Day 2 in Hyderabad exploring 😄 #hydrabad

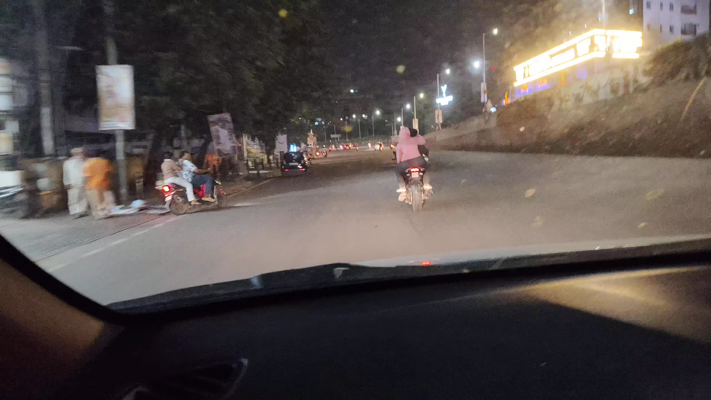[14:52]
मौसम बदल चुका है, थोड़ा थोड़ा लाइट से बारिश हो रही है। देखो बादल आ चुके हैं,